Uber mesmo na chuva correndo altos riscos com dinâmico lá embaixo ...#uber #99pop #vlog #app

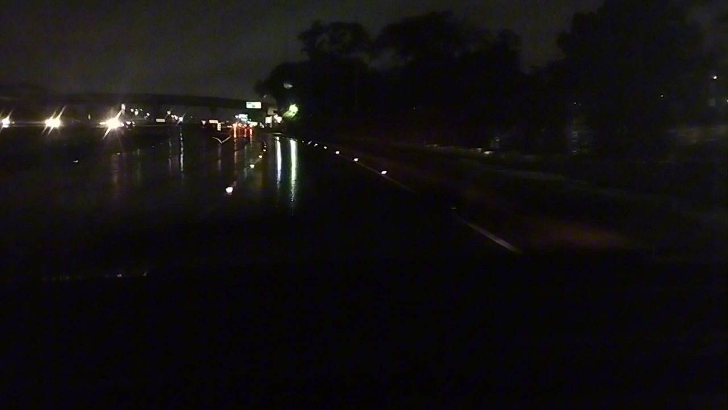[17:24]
Que se não Está lascado Ai ai Essa corrida Já tocou também Porque é mercado Está vendo O Lu só toca Essas coisas Quando é mercado Ninguém está Querendo aceitar Corrida Amanhã eu vou Vamos lá
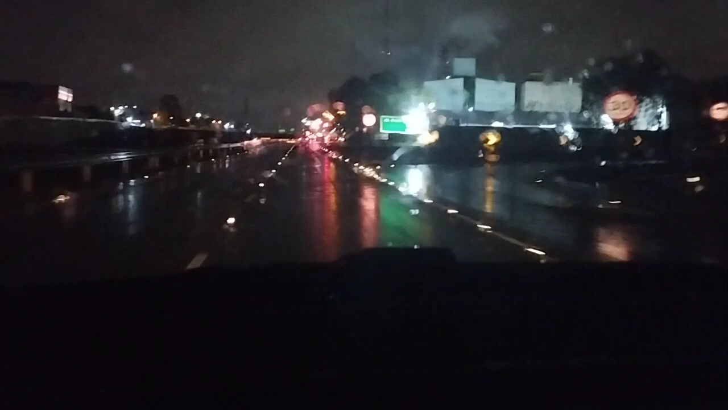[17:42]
A Gabi vai colocar De tão Tanto assim Que Espero que não Vem com 200 mil carrinhos Vamos fazer Esse mercado Fica até bonito Essa iluminação